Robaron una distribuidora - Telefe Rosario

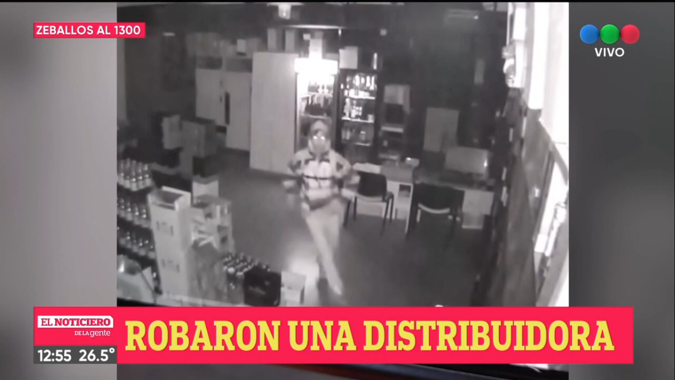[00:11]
Este hombre entró por la Claraboya y quedó registrado en las cámaras de seguridad. Estamos hablando de una distribuidora que está en pleno centro, podemos decir, Ceballos al 1300, Ceballos y Corrientes.